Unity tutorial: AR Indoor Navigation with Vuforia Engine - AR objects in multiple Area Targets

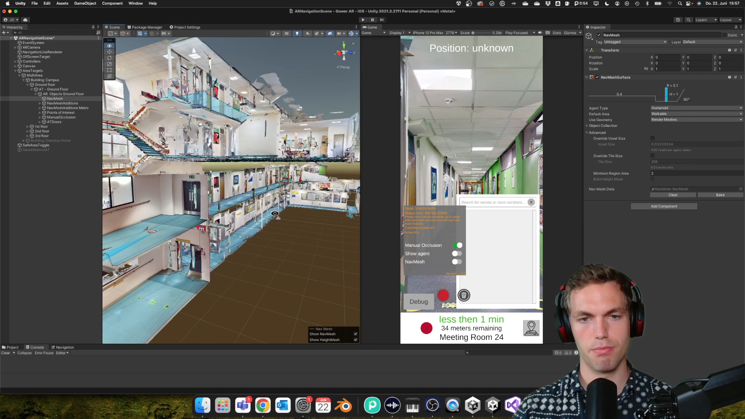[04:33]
into this nev mesh because of the multi-area script
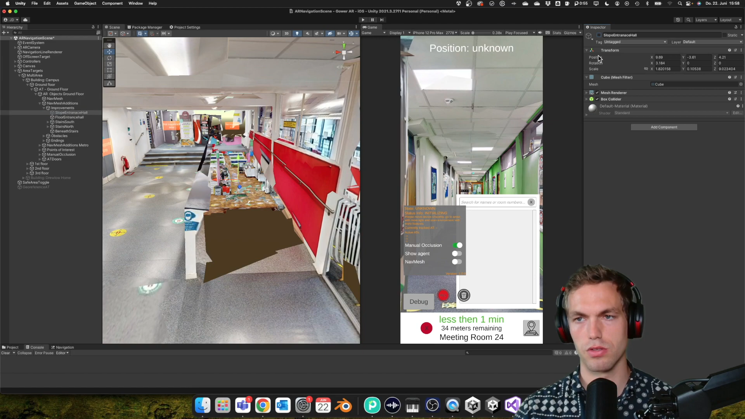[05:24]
um because there's a broken mesh that happens often in in scans this is uh yeah so then when you when you bake the nev mesh it's gonna it's gonna it's gonna show that you can actually walk there
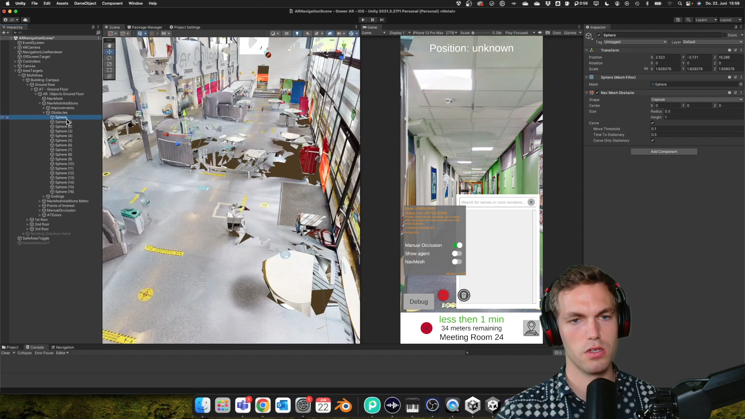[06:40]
the obstacles you probably seen yeah i've shown in the other videos this is when you
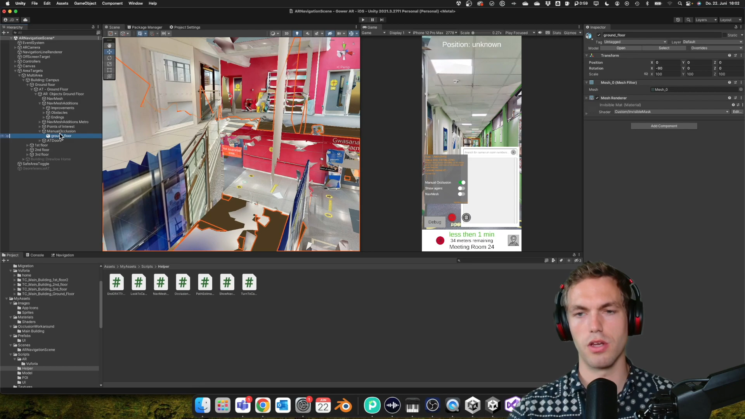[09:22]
oh it's it's setting the invisible matte yeah it's changing to the invisible material once it's it's running this one here i'm also
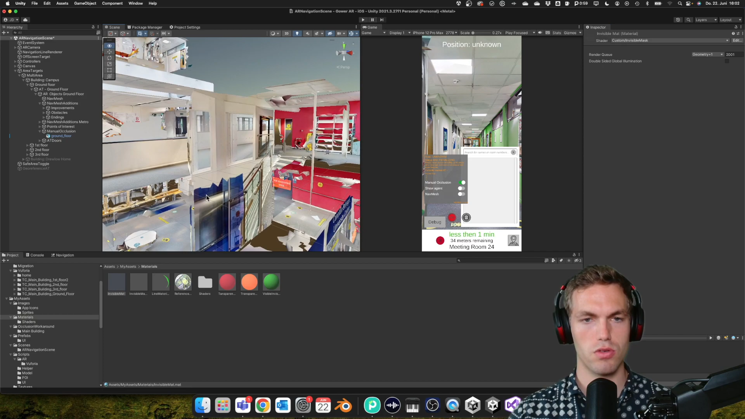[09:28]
using this invisible material for for the
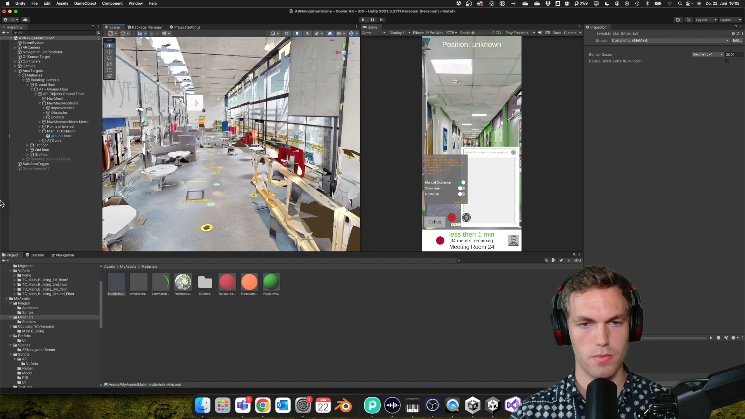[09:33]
for this here for this um nav mesh additions so